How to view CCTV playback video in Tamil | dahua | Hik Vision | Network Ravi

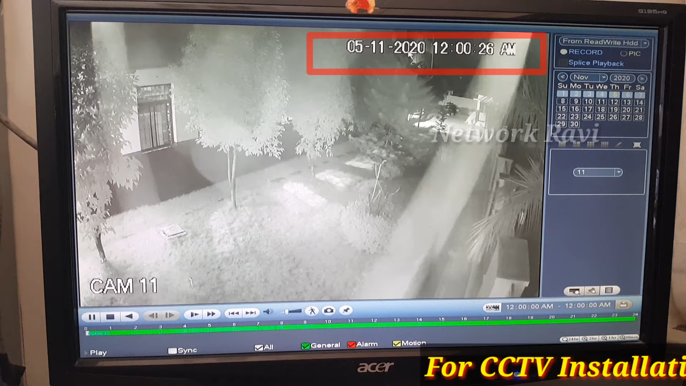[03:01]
We will select the time Let's click the time and select from here and select from here Let's see how we have to click this time Let's click the time for a playback With the